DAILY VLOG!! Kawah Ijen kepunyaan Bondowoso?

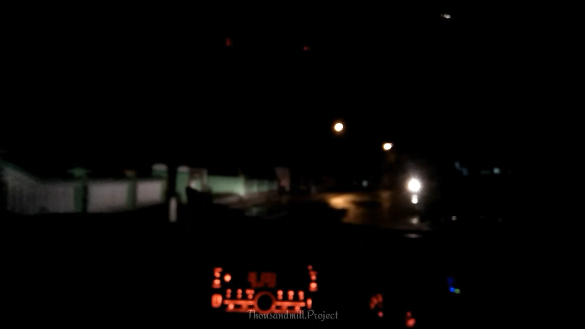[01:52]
Sekarang kita udah berada di Desa Sempol, yaitu desa yang di atas pegunungan ya.
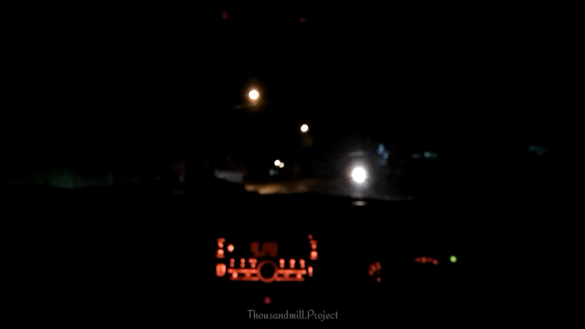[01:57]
Pegunungannya pegunungan Ijen. Pegunungan? Apa kawah sih? Gunung.